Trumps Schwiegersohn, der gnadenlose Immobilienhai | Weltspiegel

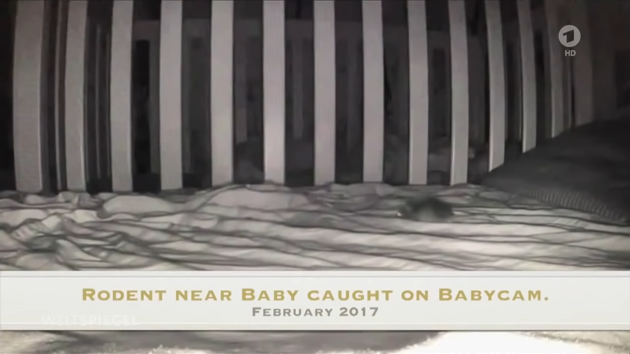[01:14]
Nachts filmt die Babykamera des Nachbarn sogar eine Ratte neben dem Kinderbett.